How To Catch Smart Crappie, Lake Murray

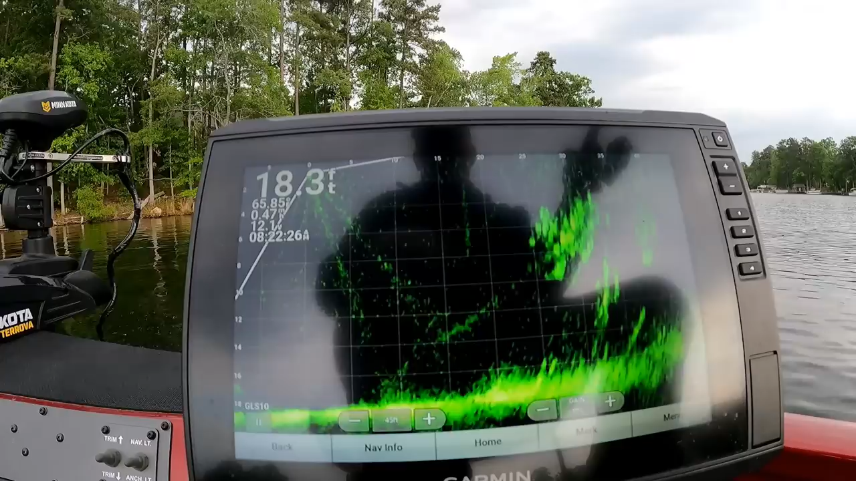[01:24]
There was a couple in here yesterday. I don't know what's going to be. Right there on the live scope, you see a few fish around that brush. Well, that brush is where I always get hung up on. Hopefully, we can catch one without getting hung up. I don't know. Here lately, it seems like I get hung up mighty quick. But you got to get in there with them to catch them. There's one coming out. You see him coming out. Now, I don't know whether he's looking at my bait or not, but he didn't hit it.
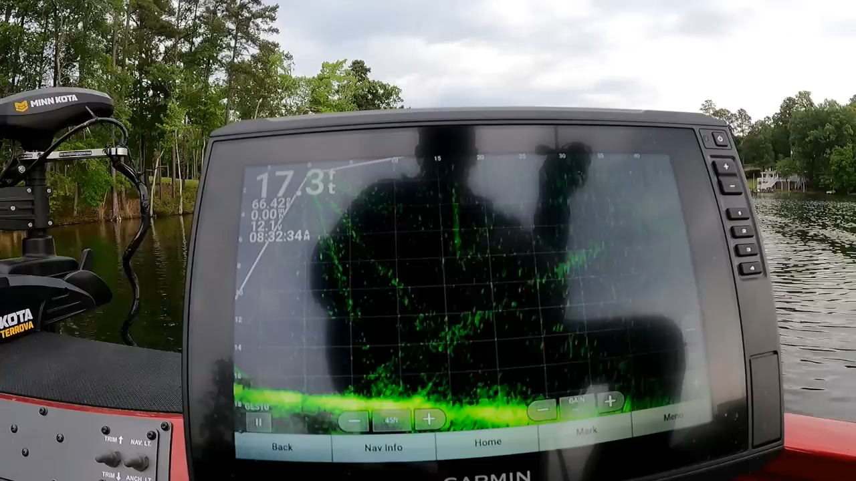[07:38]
We gotta figure out how to fish this thing. Right there they are. They in there, they just ain't coming out.
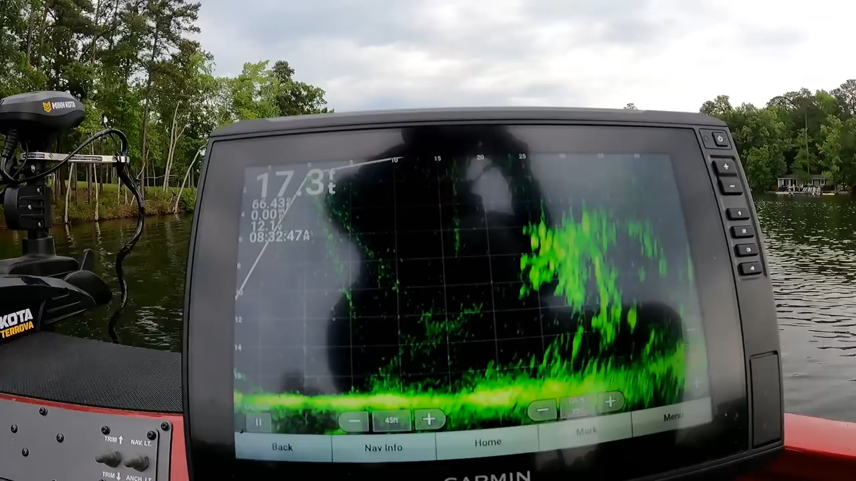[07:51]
There's some big ones laying around in there too, them big old crappies. I ain't getting on them right. Try that again. I ain't getting on them right, I'm telling you. Right
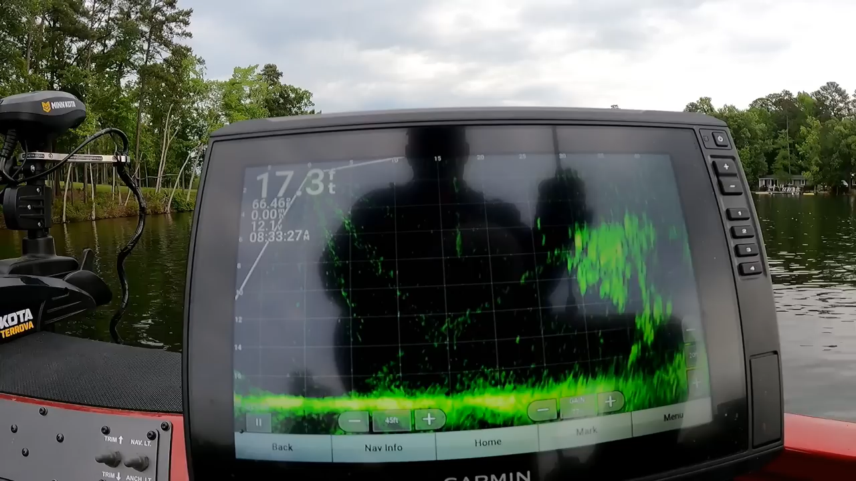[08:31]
there. There it goes, going right down by it. That's perfect. See if one will come out there. I ain't even coming out for it now. That ain't good. Doggone. They went right by him. They didn't even come out the brush for it.
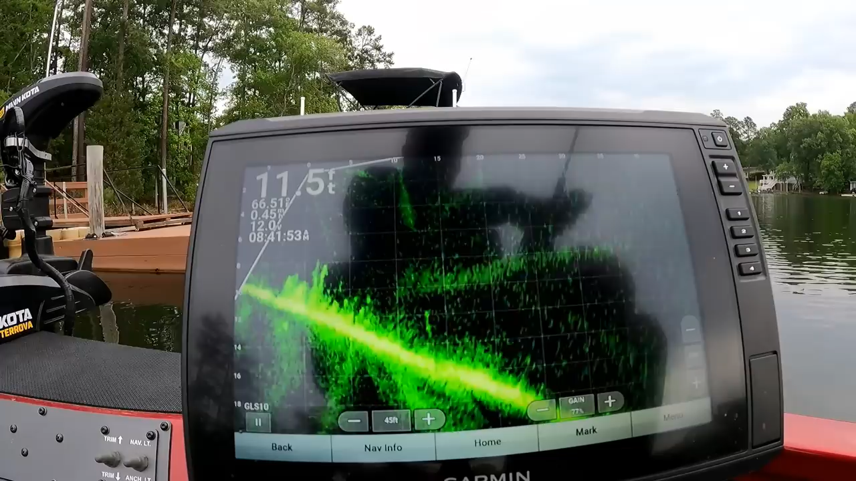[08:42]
It's going to be tough today. I can see that right now. I didn't bring there's a big old bass. Look at that sucker, a catfish. I didn't bring it was two big old fish. Them gars or carp. Anyhow, I didn't bring my rain suit. And it looks like it might be going to rain. Ain't looking good so far.
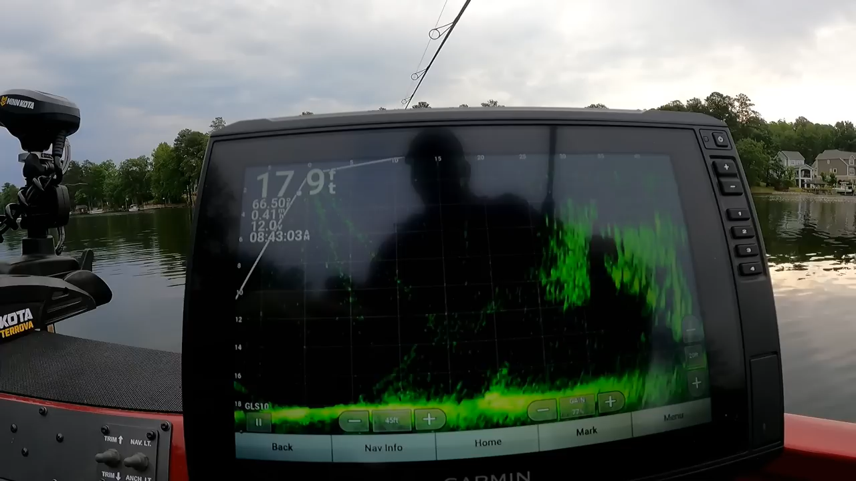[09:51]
Now that's a big old school shad, looks like to me. Around that brush. That tells you right there, them crappies was hungry. They had plenty to eat right there. That shad, bunch of shad. They look like they're coming out, but they ain't even eating the shad. It's coming up to my mantle though. But he ain't taking it. He just ain't taking it. Crappie coming up and looking at it. Right there. You see him looking at it.
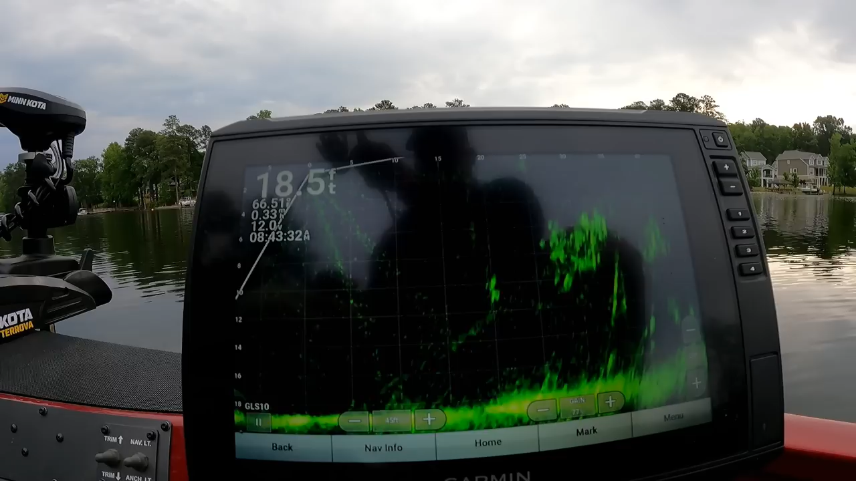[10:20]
Not taking it. There he goes. He finally took it. Finally took it.
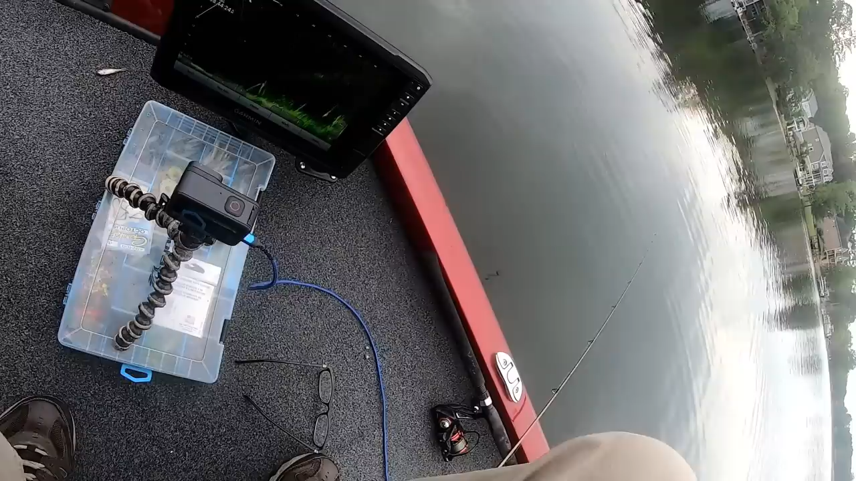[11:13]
He sure did. You see him. Pound, 3/4 pound.
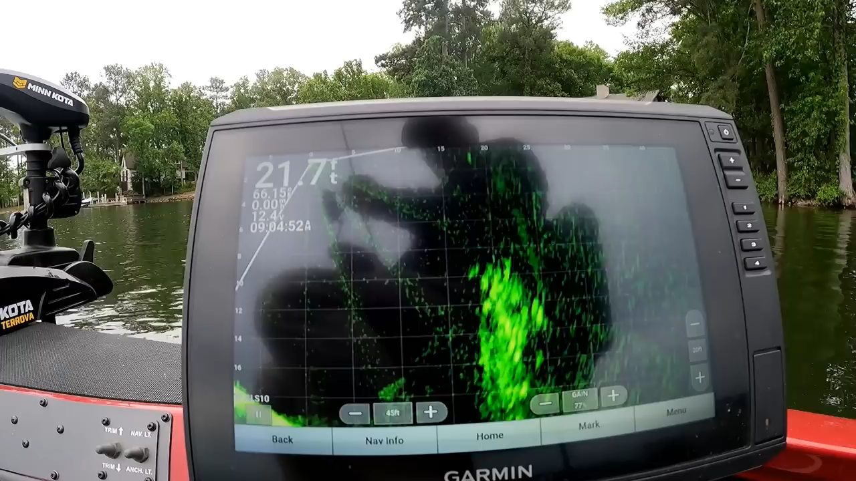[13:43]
They're following it and not taking it. Man, there you brush.
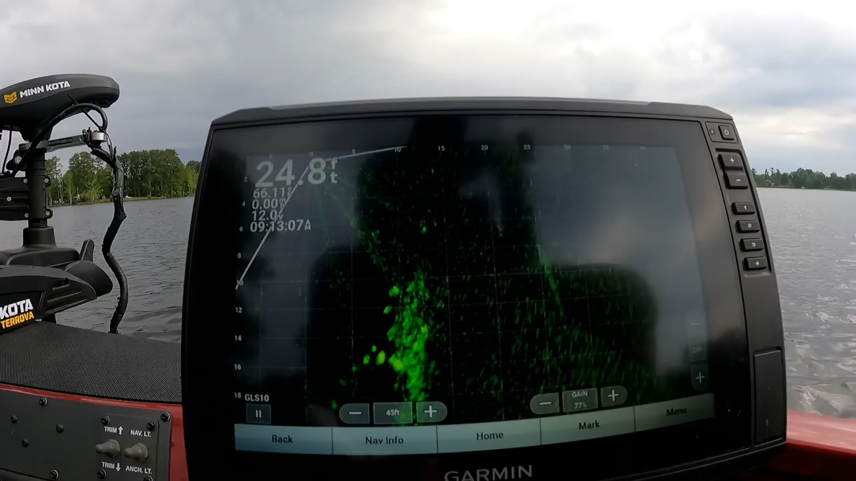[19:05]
Got another one, folks. Got to drop it right on and hold it on when we catch it. What you got to do. You got to drop it on them, hold it on when we catch them.
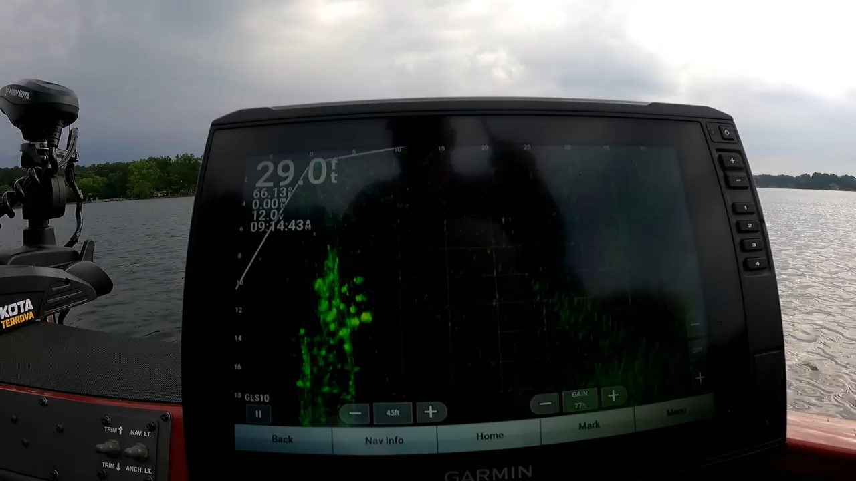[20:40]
Get it right on them. Get one to bite it.